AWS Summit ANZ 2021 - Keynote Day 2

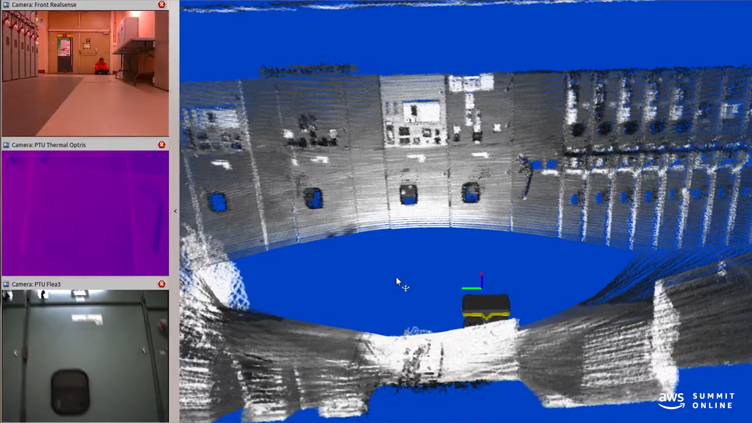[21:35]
sensors and their device drivers, and ROS allows us to take the data from each of those sensors,
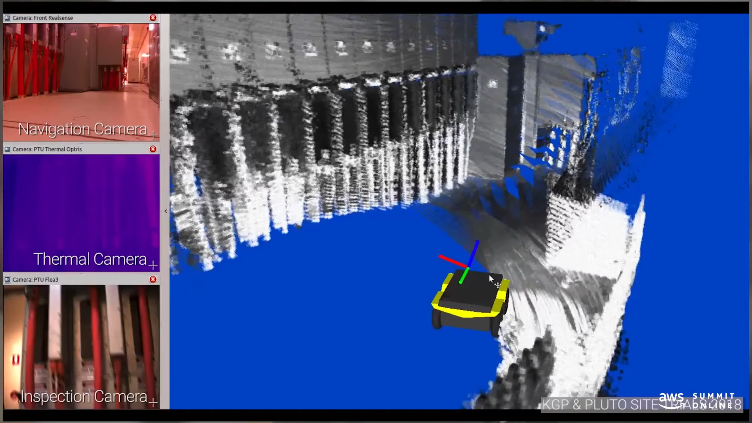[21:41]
brings them together with a range of algorithms such as localization, obstacle detection,
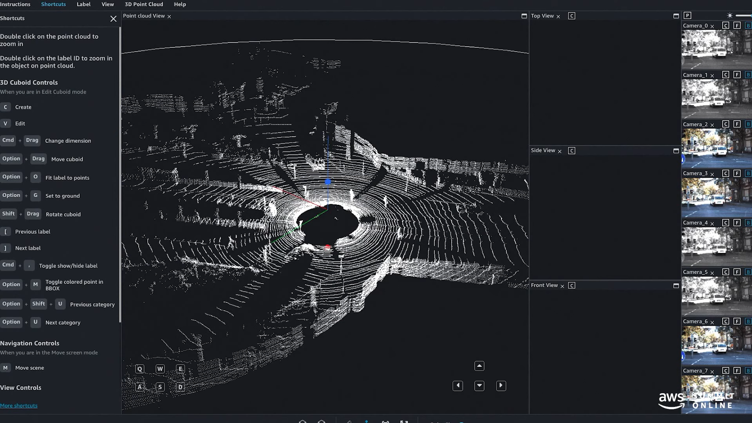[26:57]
enabling sensor, image, and video to be fused using various
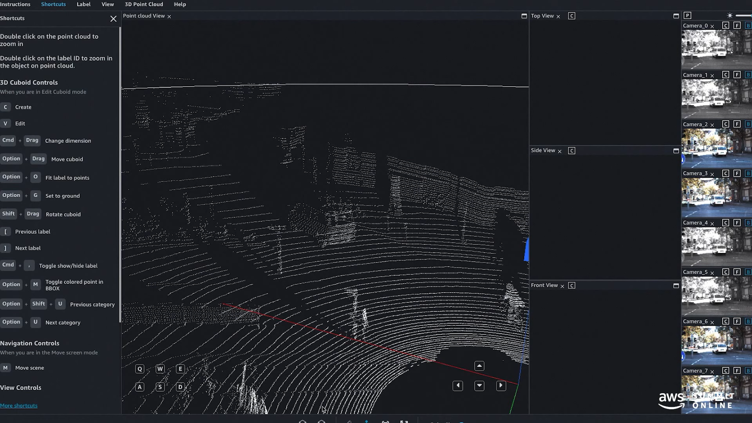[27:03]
labeling tasks to identify and track objects and perform semantic segmentation. And in June last year, we announced support to label 3D point clouds.
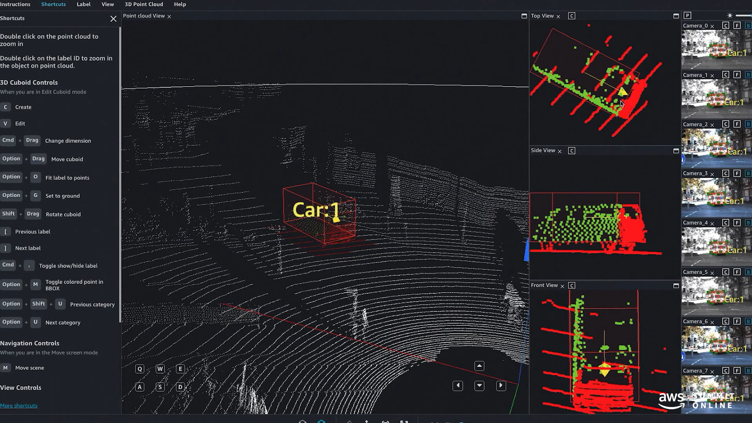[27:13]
Tasks can be distributed to an internal workforce or outsourced to an AWS partner through AWS Marketplace, giving you the tools you need to model your target environment.